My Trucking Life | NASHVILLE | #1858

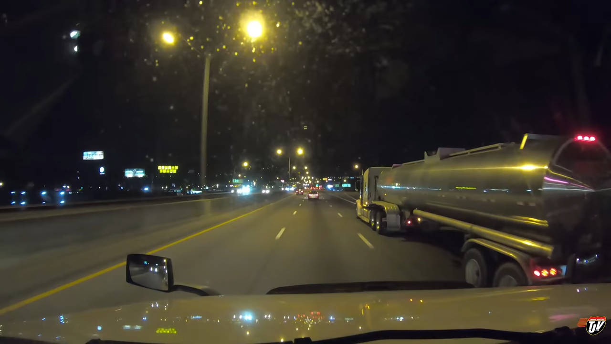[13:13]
I think you know what I mean. Chattanooga, Tennessee. Next stop is Georgia. West High 285 by Beast and then keep to the left in 580 meters. Atlanta, Georgia. And we're rolling through all the cities of our old friends here, eh? Wait, I wanna go west.
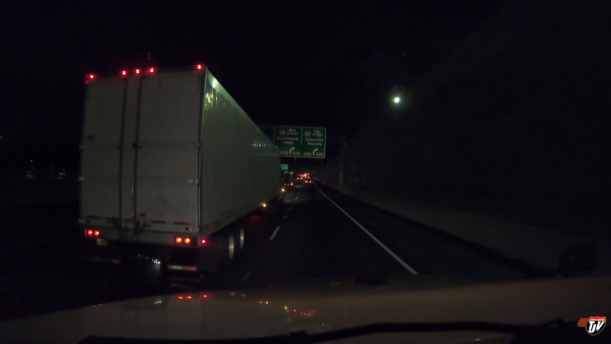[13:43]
Oh, so I gotta be in that lane, don't I? And this truck just keeps slowing down with me. In 400 meters, keep to the left on I-285 by west and then keep to the left in 410 meters. In 300 meters, keep to the left on I-285 by west. Okay, you did want me to keep left. Right, Karen? This looks familiar to me.